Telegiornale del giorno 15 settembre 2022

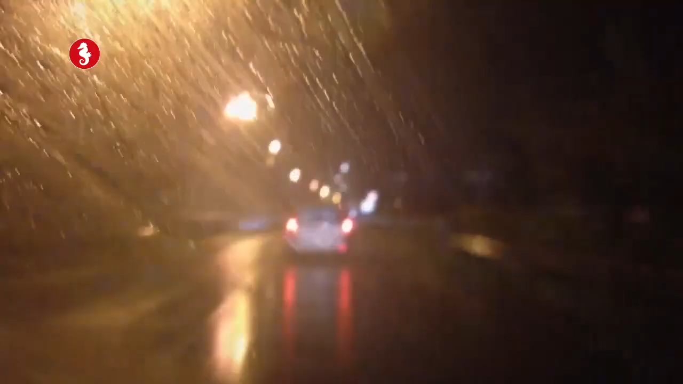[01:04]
i fulmini e i tuoni hanno accompagnato una pioggia violentissima che ha allagato le strade sia del centro che della periferia facendo tracimare alcuni tombini. Il fortissimo vento che ha accompagnato il temporale ha provocato nuove cadute di alberi e di alcuni cornicioni.